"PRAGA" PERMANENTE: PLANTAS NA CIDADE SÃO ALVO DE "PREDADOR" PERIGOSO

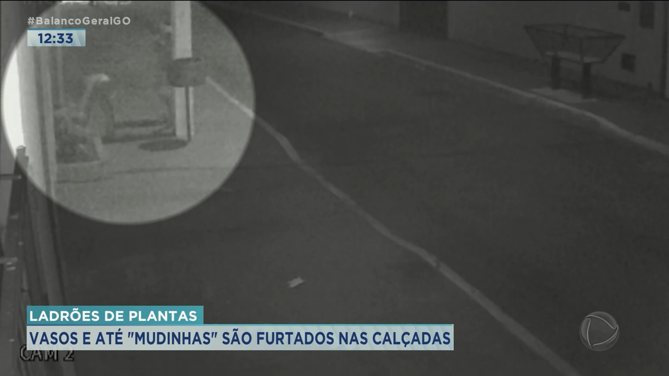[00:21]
dois homens foram flagrados por um circuito de segurança furtando uma espécie na calçada de uma moradora. Eles atuam como formigas na calada da madrugada. Deixam apenas o arame usado para sustentar a planta ornamental.